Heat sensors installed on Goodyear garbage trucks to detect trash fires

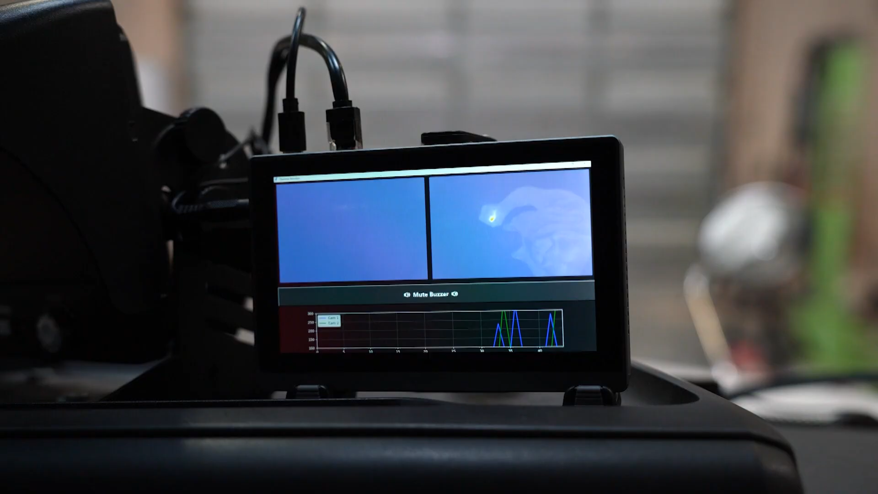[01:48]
They got this in the hopper of the truck and what exactly does this do and like when do the truck drivers get an alert?